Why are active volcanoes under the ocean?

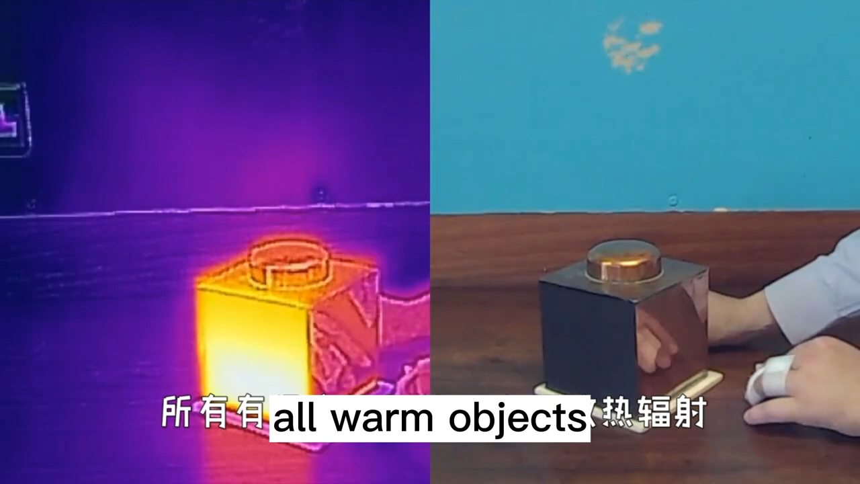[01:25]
All warm objects. It will be heat radiation. The higher the temperature. Radiated electromagnetic waves carry more energy.